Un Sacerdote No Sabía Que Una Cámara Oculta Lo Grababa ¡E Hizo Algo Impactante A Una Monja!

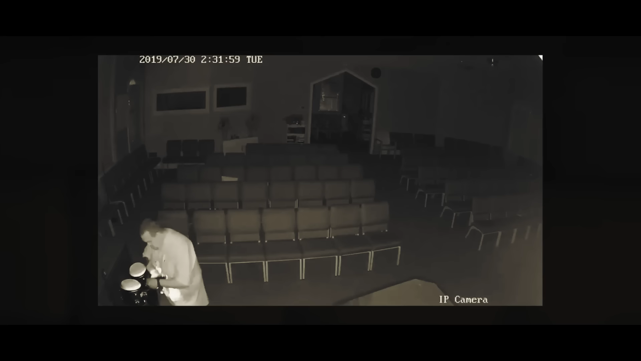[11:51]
Una cinta mostraba al padre Michael entrando en la iglesia a altas horas de la noche. Su expresión era tensa y se movía con determinación. Esa noche, se dirigió directamente a su despacho.